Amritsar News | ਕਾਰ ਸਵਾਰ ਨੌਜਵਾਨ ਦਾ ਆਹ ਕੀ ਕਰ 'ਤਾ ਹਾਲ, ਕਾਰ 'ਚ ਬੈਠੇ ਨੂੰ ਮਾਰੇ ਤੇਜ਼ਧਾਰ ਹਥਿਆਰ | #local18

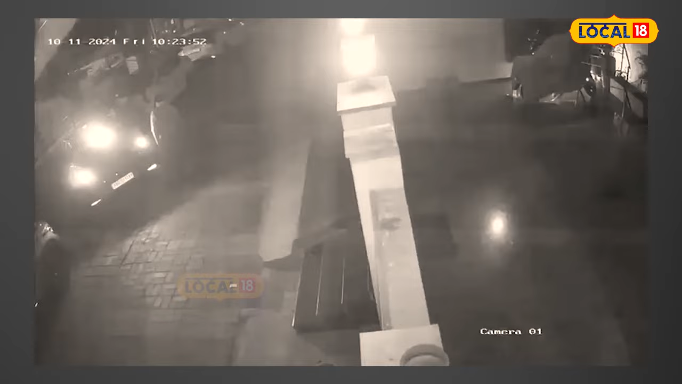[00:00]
एक वड़ी वार्दात वाप्रिये जिते रहाईशी लाखे देवीचे कार सवार एक नौजवान दे कुछ बदमाशा ने जान लेवा हमला कीता है तेस्तार हत्यारां दे नाल कई
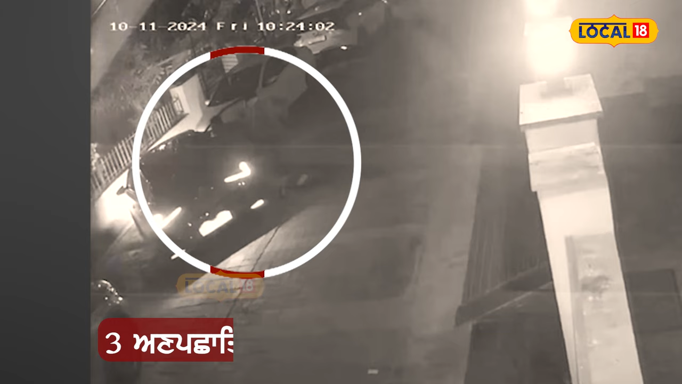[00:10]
वार होते वार कीता हैं ति मुडा वी अपना बचा करदा नसर आया है जिस करके बुरी तरांते नाल जखमी होया है कार देविच सवार इस नौजवान ते तीन अन पच्छातियां दे वलो तेस तर हत्यारा दे नाल हमला कीता जानदा है।